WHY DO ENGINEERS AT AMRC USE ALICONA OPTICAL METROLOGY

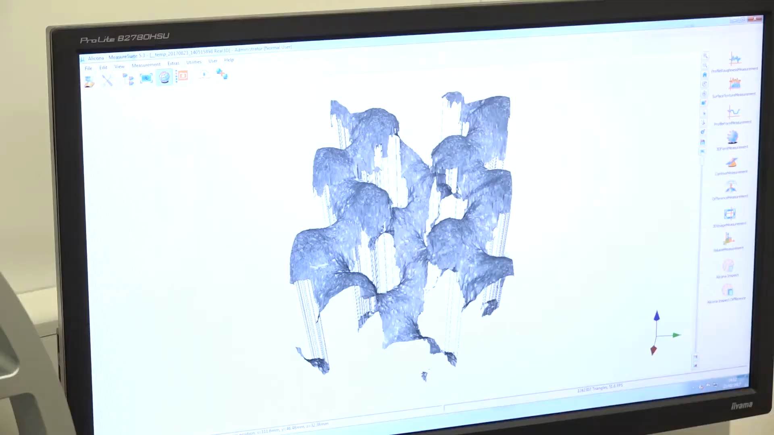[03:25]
We've done a quick scan here, it took a few seconds, and we can now begin to evaluate
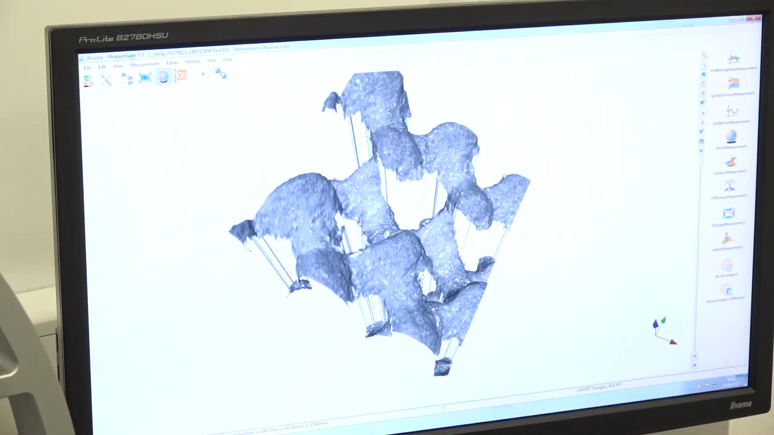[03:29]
aspects such as node distances, string diameters, maybe even surface roughness if we do another scan.
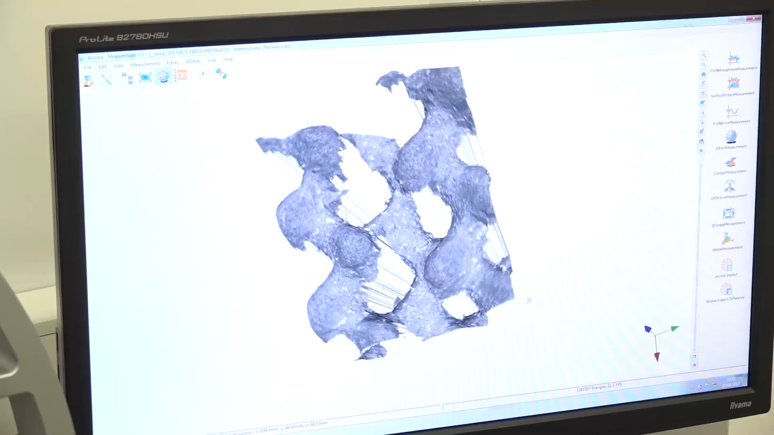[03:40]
You can get surface roughness on a CMM, but it requires a specialist kit that does nothing else.